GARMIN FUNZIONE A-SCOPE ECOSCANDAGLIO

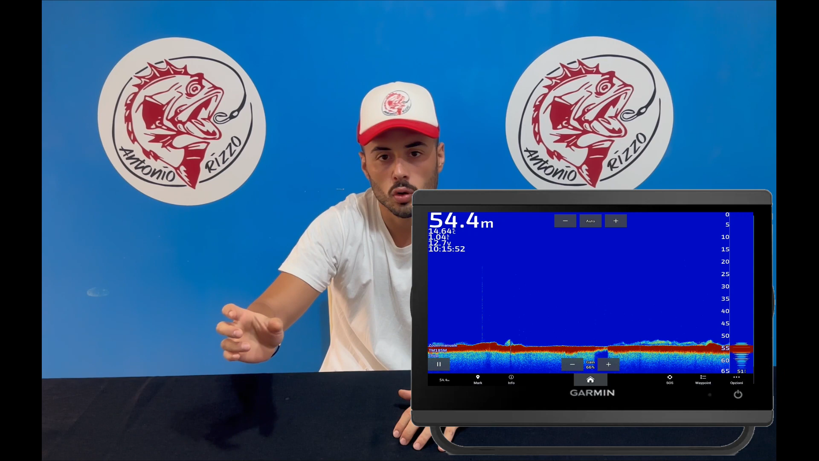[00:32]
On screen: depth 54.4 m
dello storico trovate una barra verticale questa barra è proprio la funzione a scopo questa funzione ci permette di vedere in tempo reale se abbiamo attività di pesce o meno sotto la nostra imbarcazione quindi ci permette di capire se effettivamente subito
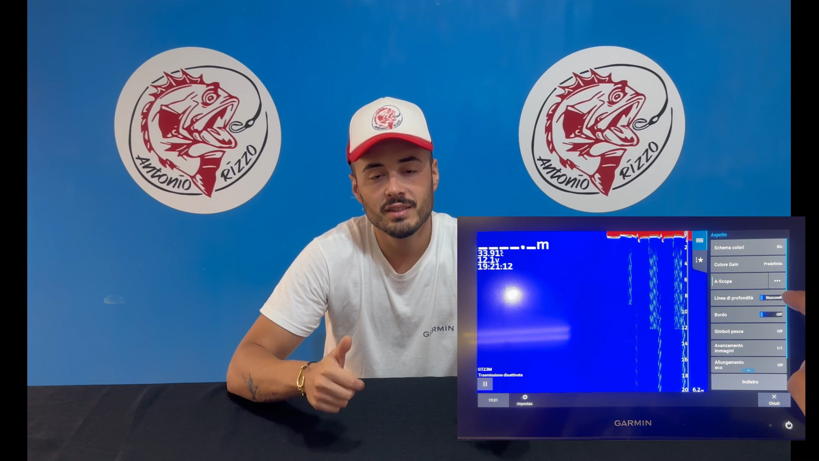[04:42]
l'intervallo allora l'intervallo va regolato da 0 a 5 secondi ma semplicemente cos'è l'intervallo l'intervallo non è
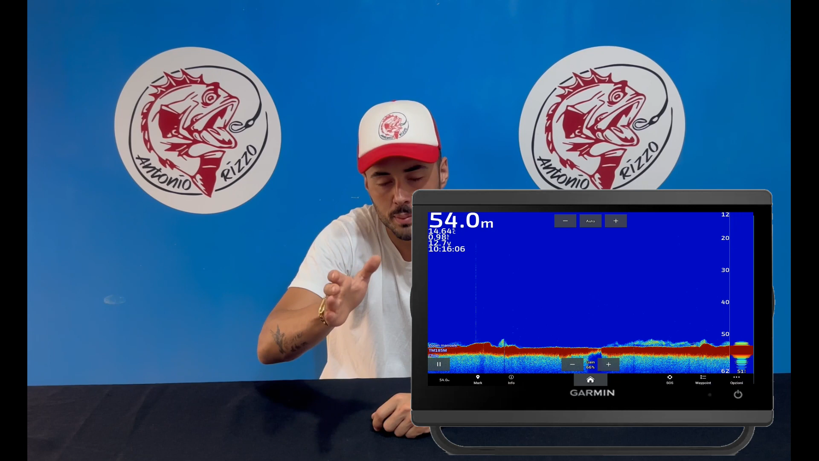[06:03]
On screen: depth 54.0 m
potete notare sul lato destro trovate quella colonnina dove troviamo dell'attività di pesce subito lì la scopo ci va a evidenziare che abbiamo dell'attività di pesce e poi subito troviamo subito lo storico con la marcatura breve precisa